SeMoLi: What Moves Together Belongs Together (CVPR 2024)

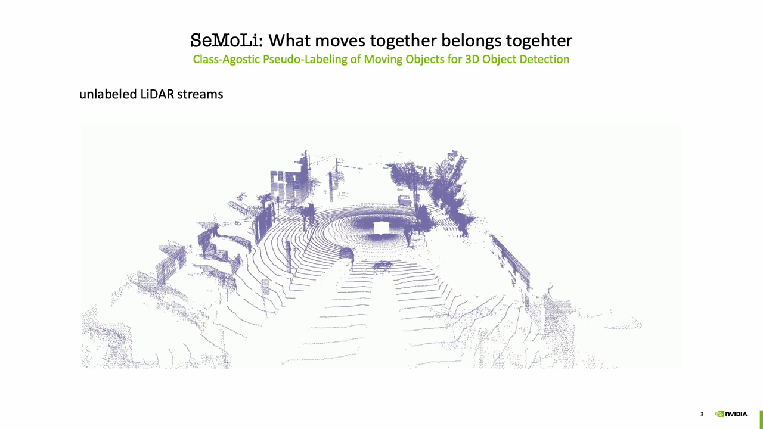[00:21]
We start from unlabeled LIDAR streams. We then cluster points together based on motion patterns using message-passing networks. From those point clusters,
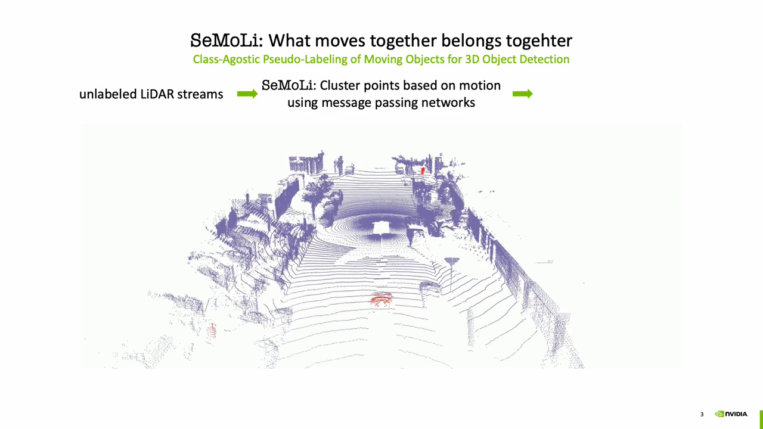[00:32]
we can then extract 3D bounding boxes that we can use to train an off-the-shelf 3D object detector.
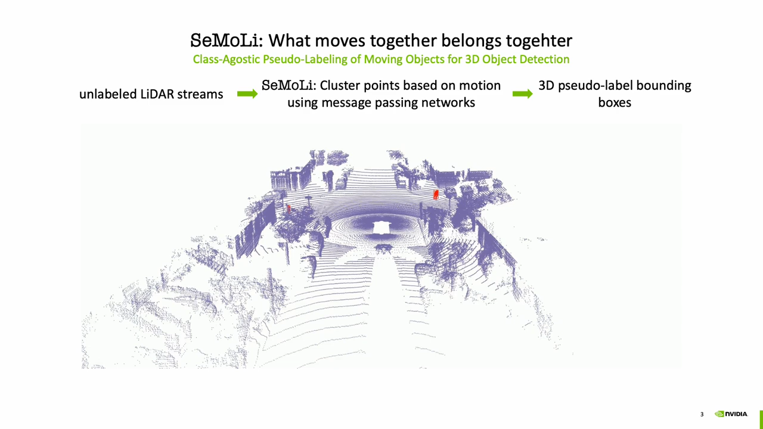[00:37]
In our pipeline, we start by first preprocessing initial point clouds.
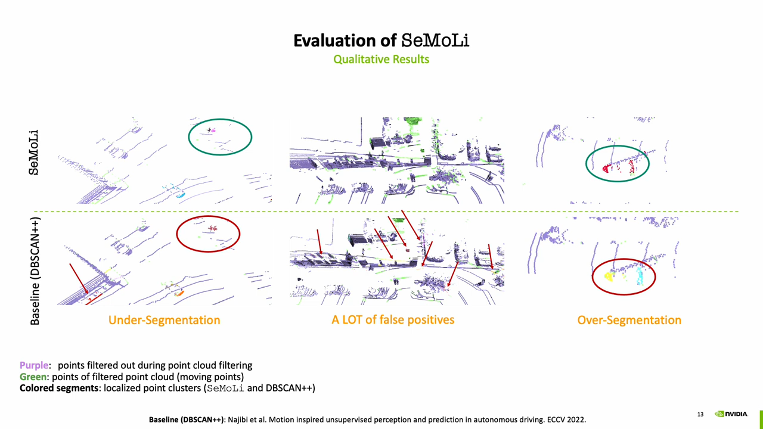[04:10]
Finally, Simoli is able to filter out noise points in the filter point clouds, whereas dbscan++ is not able to filter them out and leads to a lot of false positive pseudolabel clusters. We also show that compared to training on ground truth data, Simoli still shows a performance gap.